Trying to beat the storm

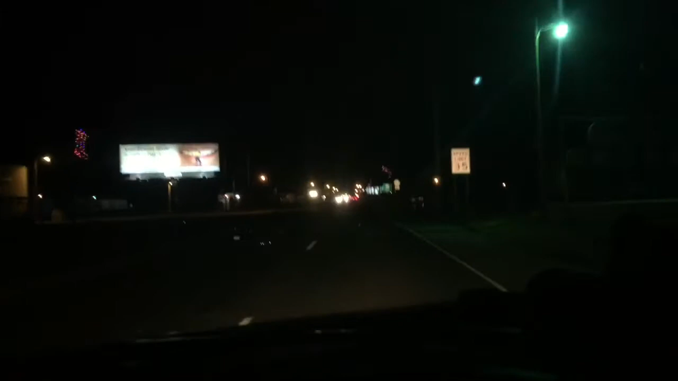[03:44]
And we are coming in to Texaco, New Mexico. And then as soon as we cross the state line, we are in Batwell, Texas. Texaco, New Mexico. And we are on the road to Nebraska. And we are walking in the road to the south.
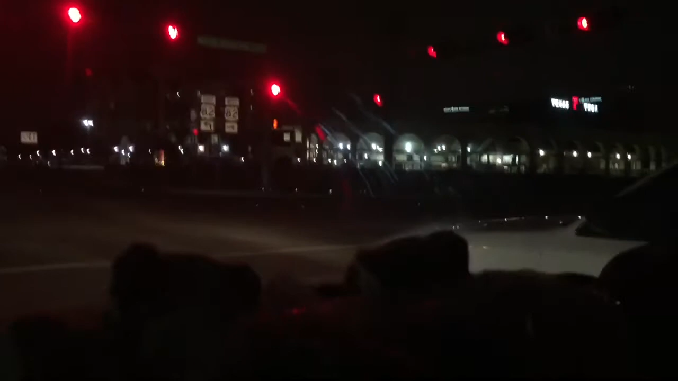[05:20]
We finally made it to Lubbock. This is my first time seeing Texas Tech. We got a flat tire about 20 miles ago. And it literally shredded the tire. So, yeah. I need it.